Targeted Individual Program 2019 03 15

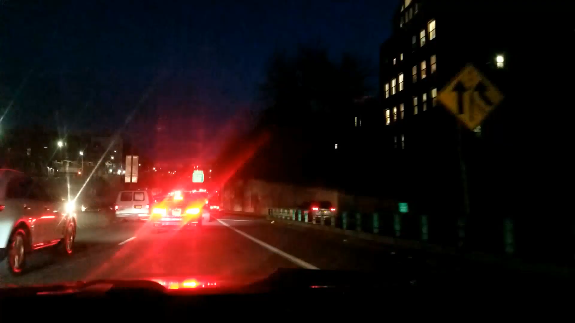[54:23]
Let's get to here, okay? So now, as we're heading back home, okay, there's a vehicle, SUV that I pulled up behind me.
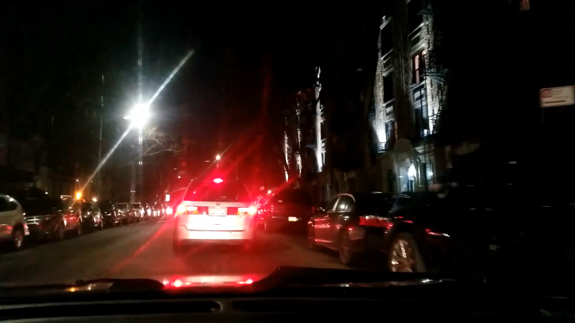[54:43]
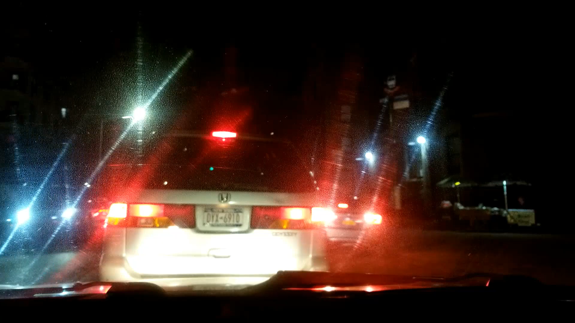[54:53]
So you hear me talk about so this is what we call a bride, and this is what they do to us, Tiago, when we're on the road, whether they're coming towards us or behind us. So this guy was behind me, constantly flashing his high beams behind me, okay? Constantly flashing his high beams behind me. And so I kind of wanted to show that because, you know, this is something that they do, right?
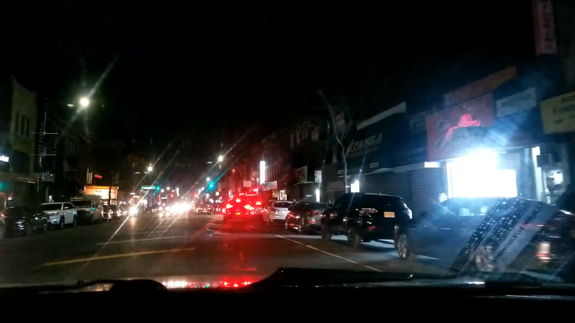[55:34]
And then, of course, here we, and the video still paused, but here I am, and again that vehicle here, the number 32, a red vehicle. Again, that was the big theme of the day, the color red, right? Let me see. I just went back. So when okay, so the light change, we're going.
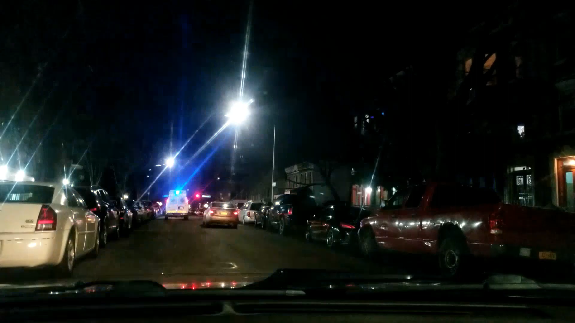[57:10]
So, okay, so I'm waiting for parking, all right? Or at least, you know, Pam might get out the car with the kids to go upstairs to get the cart to bring it downstairs to unload the groceries, all right?
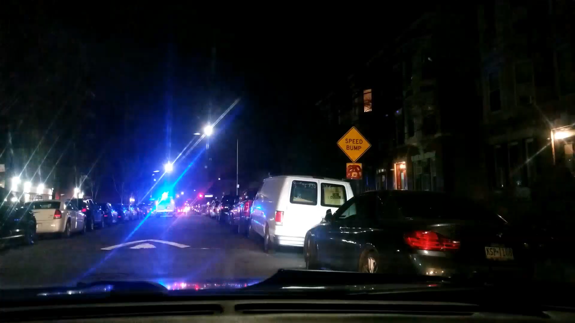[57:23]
And so you'll see I ended up getting parking.
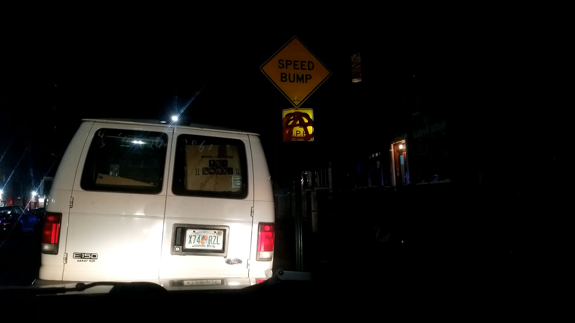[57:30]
We got here, so, yep, so I ended up getting parking, all right? And then, not long after I get parking, let's see here, see if I can get to that part. Might have missed it. Hold up.
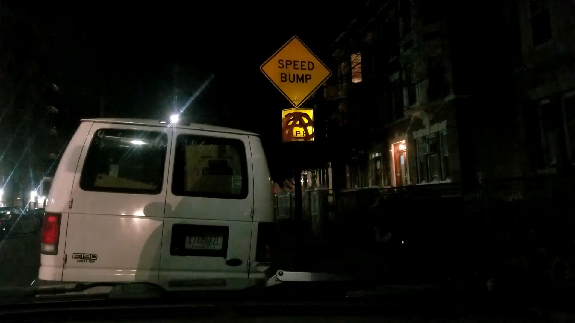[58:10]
Okay, so not long after I got parking, again, you'll see an unmarked police vehicle, lights flashing, drive by, right? And so, again, this is, again, you know, the stuff that they do. Again, when I talk about the increase in police presence around me,